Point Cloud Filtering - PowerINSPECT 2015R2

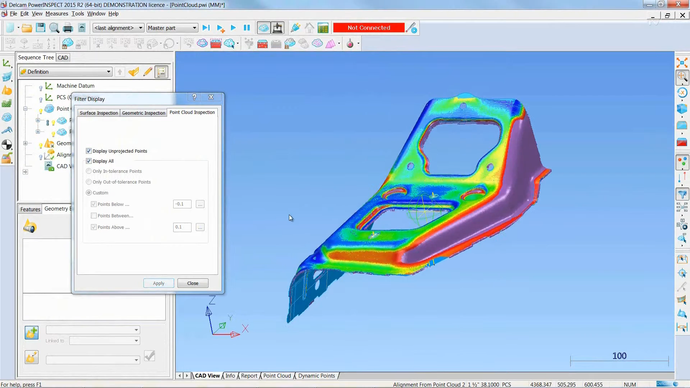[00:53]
the ones covered in pink, or by unchecking the box, just not display them.
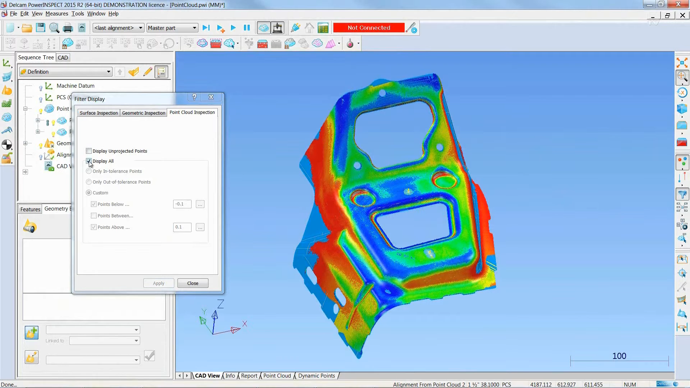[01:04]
Furthermore, we can just display all in tolerance points, or out of tolerance points,
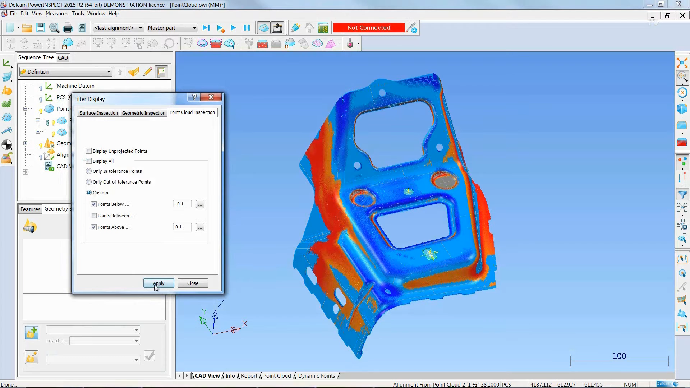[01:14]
or we can visualize just the points defined by a custom tolerance range.